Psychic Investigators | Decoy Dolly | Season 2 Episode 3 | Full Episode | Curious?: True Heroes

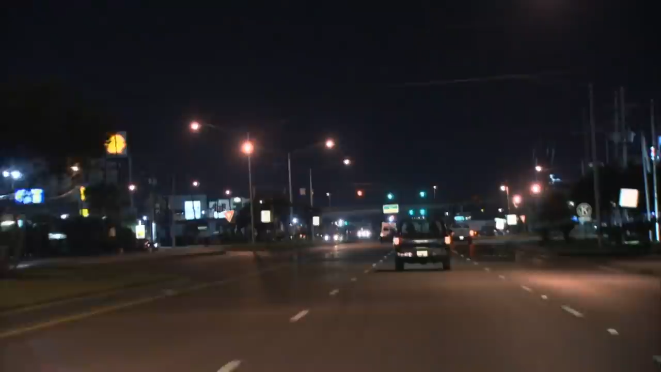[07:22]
So, we decided at that point that we'd just kind of stick with them and see where they left us. Chris tails the truck for nearly 30 minutes.